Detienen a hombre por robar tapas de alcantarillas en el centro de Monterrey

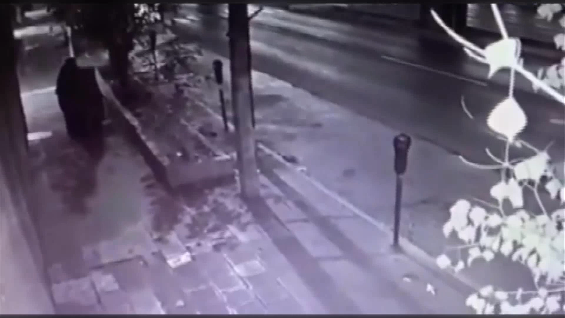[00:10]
Cos y Colón, en pleno centro de la ciudad. Además de esto, él llevaba como un diablito, de esos llamados diablitos, donde tenía otra alcantarilla con peso pues bastante, más arriba de 10 kilos. Elementos de la policía de Monterrey que pasaban por el lugar, lo vieron y al instante pues se les pareció raro o más bien un delito que se estuviera llevando ese tipo de artefactos. Por lo cual simplemente primero pues lo detuvieron para hablar con él y ya una vez que esta persona pues comentó que aceptó que se había robado una alcantarilla y estaba robándose otra o llevándose otra,